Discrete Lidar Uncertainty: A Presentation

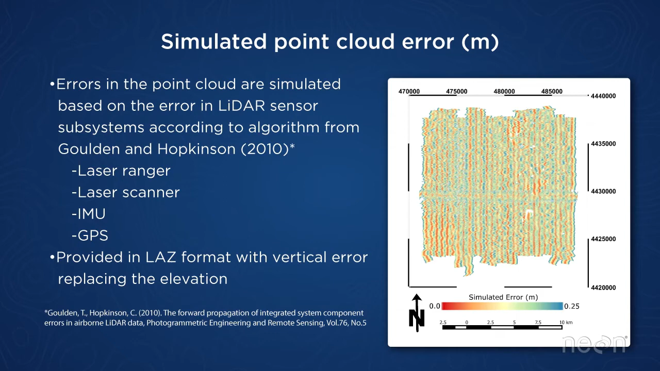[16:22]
errors in roll, pitch, and law, they'll propagate higher into the vertical coordinate as you get a larger scan angle. So generally what we see is that the edges of scans have higher uncertainty than the center.
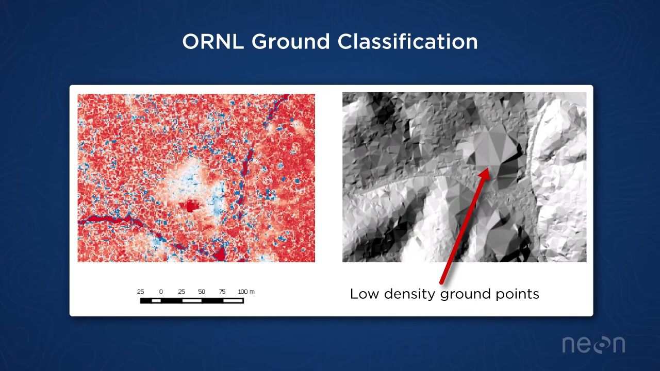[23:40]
kind of these segments of high uncertainty throughout the canopy height model. And when you look into that, what you find is that at these areas, we also had really poor ground penetration underneath those heavy canopies. And so what happens is that there was a lot of interpolation that was occurring across the ground surface here.
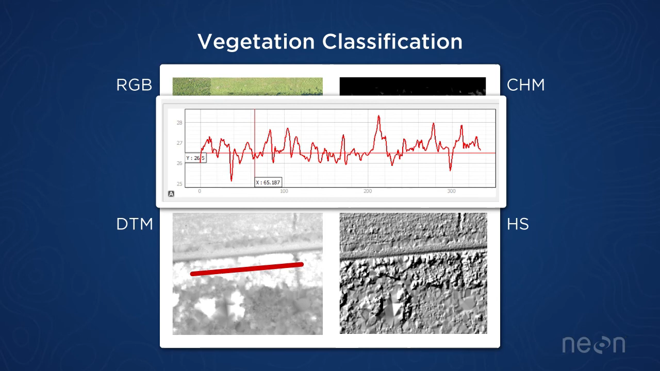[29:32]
And that basically what we've gotten is a lot of that different vegetation that was incorrectly classified as ground points. So this can occur within our data. It's more likely to occur on short vegetation.